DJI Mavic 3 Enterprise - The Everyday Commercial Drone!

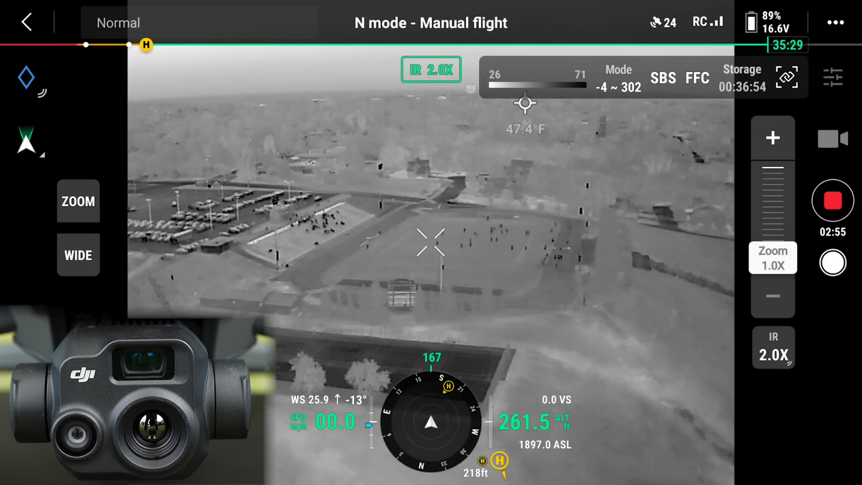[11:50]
On screen: spot 47.4°F
The thermal camera on the M3T has a resolution of 640 by 512 and it records at 30 frames per second. It has a 61 degree field of view and a 28X digital zoom.
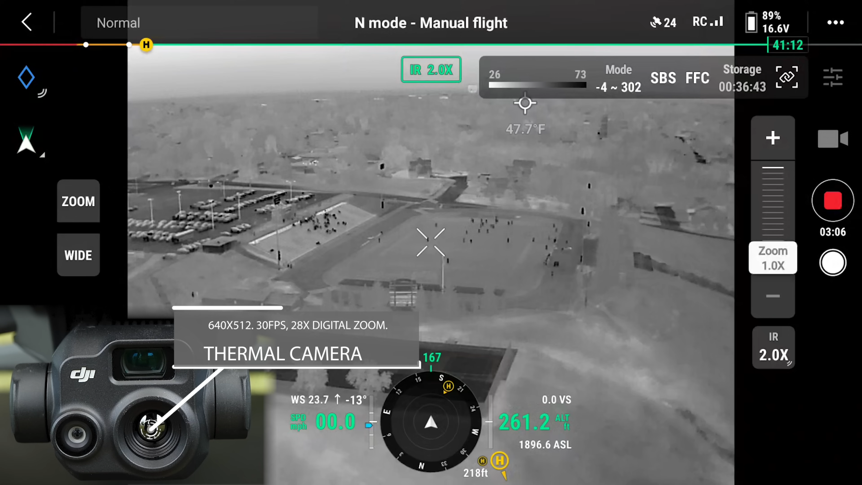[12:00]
On screen: spot 47.7°F
It has 10 different color palettes. I'll just give you an idea of what they are here. For the most part you're going to be using black hot or white hot for most situations.
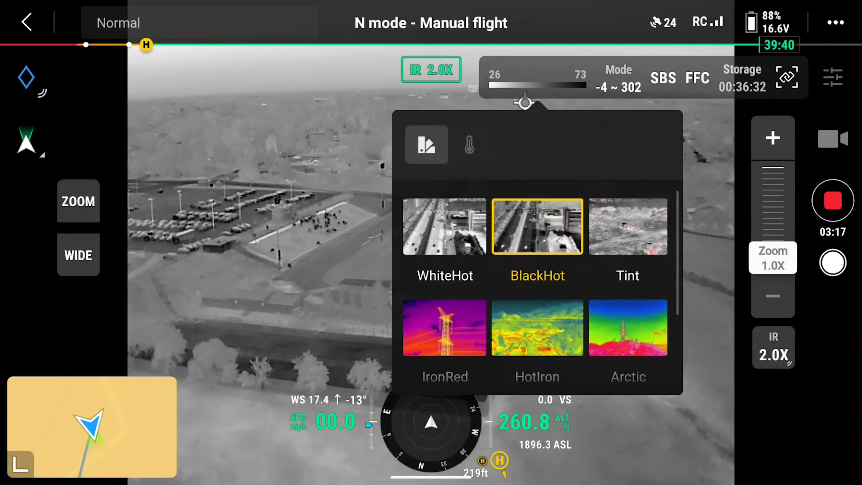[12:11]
But you know every situation has a different need for color palettes. And I'll go through these more when I go through the software in my next video on the M3T.
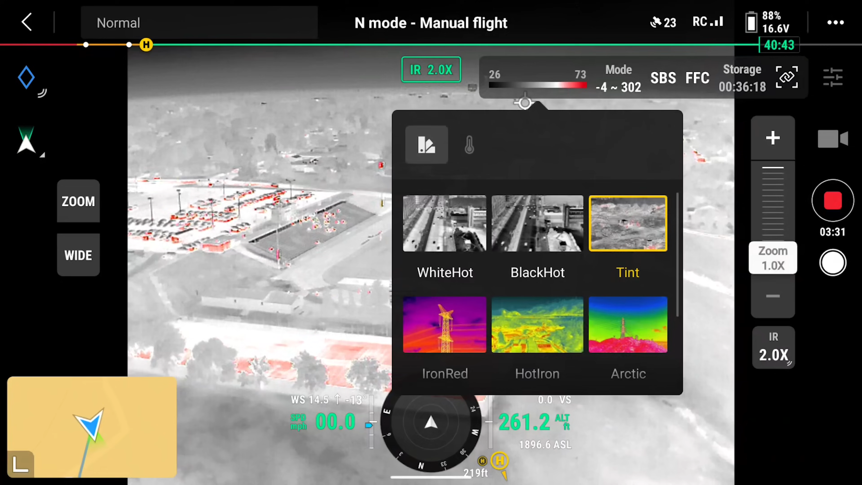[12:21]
But this camera can measure temperatures ranging from negative 20 to 500 degrees Celsius or negative 4 to 932 degrees Fahrenheit. And one of my favorite features with this camera and with this drone is the side-by-side. So right now you'll see the thermal view on the screen. If I hit SBS that's going to give us a side-by-side view. We've got the thermal on your left and we've got the zoom camera on your right.